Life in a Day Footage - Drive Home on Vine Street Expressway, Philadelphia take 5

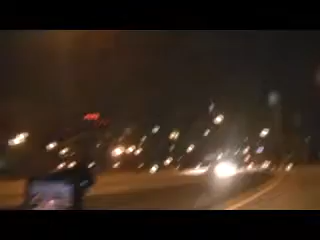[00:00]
Unfortunately, this camera doesn't focus that well in its kind of good condition.